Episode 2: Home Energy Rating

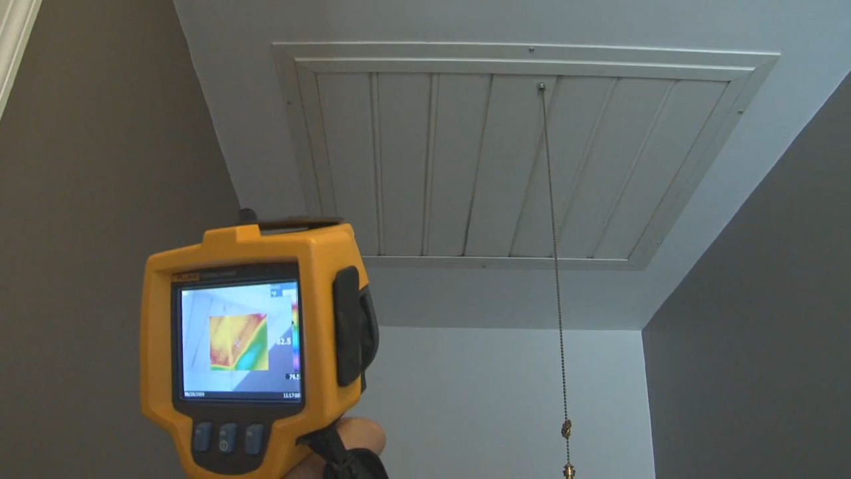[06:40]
Next, Andrew used a thermal imaging camera to detect where we would lose heating or cooling to the outdoors through either air leaks or lack of insulation.